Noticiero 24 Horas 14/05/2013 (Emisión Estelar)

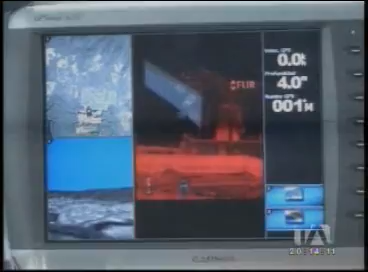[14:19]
Inclusive nos permiten una distancia prudente ver si es que la persona está armada.